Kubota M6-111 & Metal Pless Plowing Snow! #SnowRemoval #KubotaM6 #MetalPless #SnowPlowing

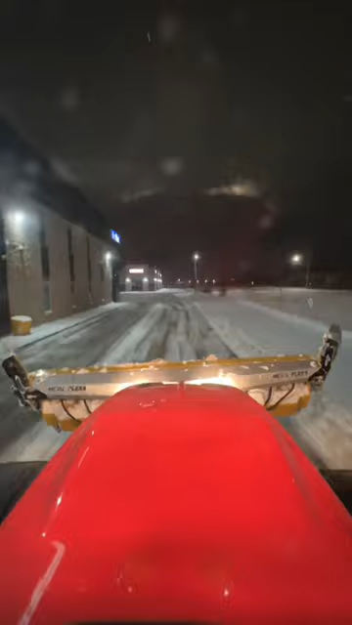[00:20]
The guys are built to clean up the area without having to go back and pick up what they've lost. After this the property would have been salted and ready for the opening of the business.